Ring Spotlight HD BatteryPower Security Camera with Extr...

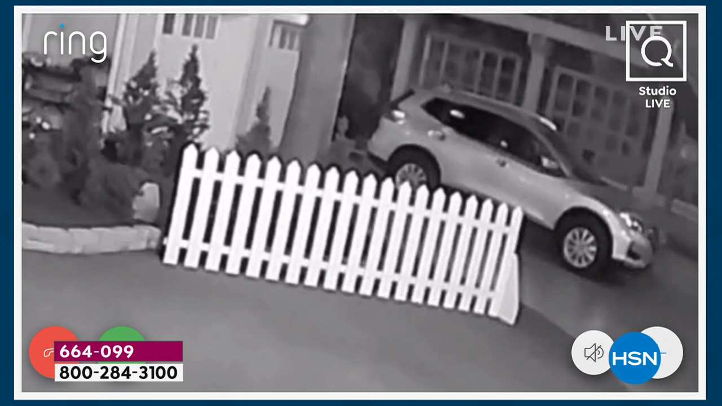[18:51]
car all the way over here you can see every little detail there look here's a door they have a beautiful outdoor set by the way and then look at this you also have another door that one's open but look what happens when we turn
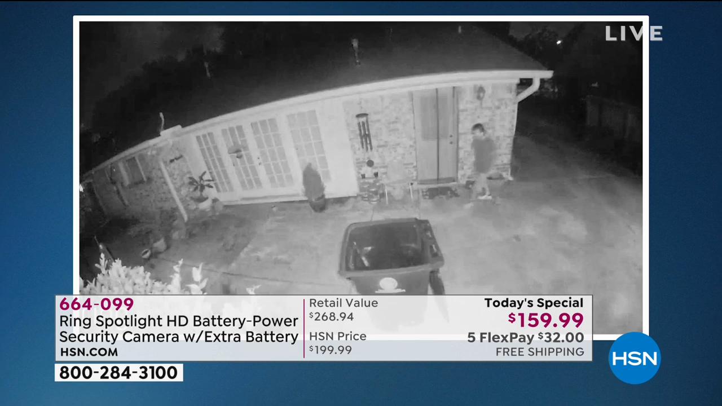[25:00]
light is incredibly intense it's very bright and what i like about the fact that you can switch that is uh you can go night vision and just take a peek